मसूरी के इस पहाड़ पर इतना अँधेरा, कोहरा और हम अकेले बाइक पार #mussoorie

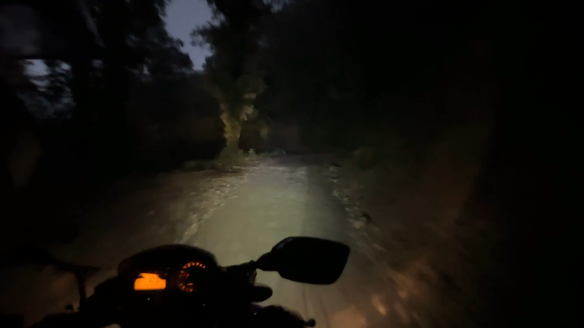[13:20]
यहाँ पे क्या हो रखा है, लैंडस्लाइड तो नहीं हो गई? अगर लैंडस्लाइड हो जाएगी दिक्कत हो जाएगी भाई, काफी लोग फंस रखे हैं यहाँ पे।